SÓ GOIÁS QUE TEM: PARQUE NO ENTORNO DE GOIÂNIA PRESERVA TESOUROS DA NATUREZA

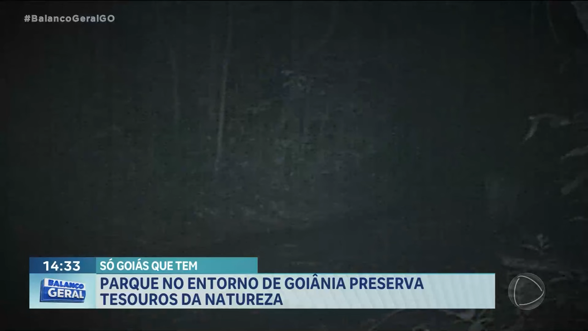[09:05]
equipamentos responsáveis por fazer flagrantes como este do passeio
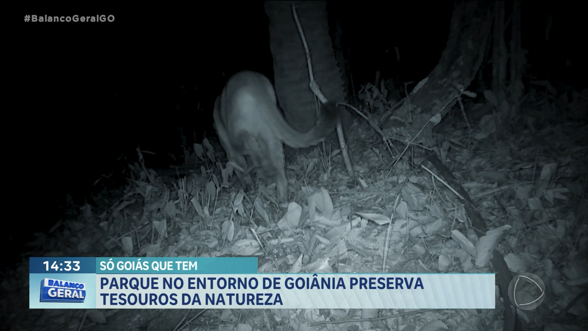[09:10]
tranquilo da sussuarana por uma das trilhas e deste
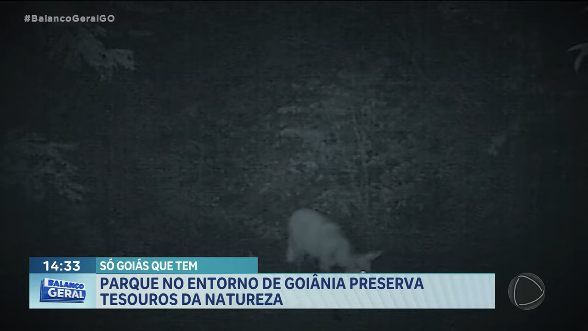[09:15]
outro flagrante onde o lobo guará chega pertinho da câmera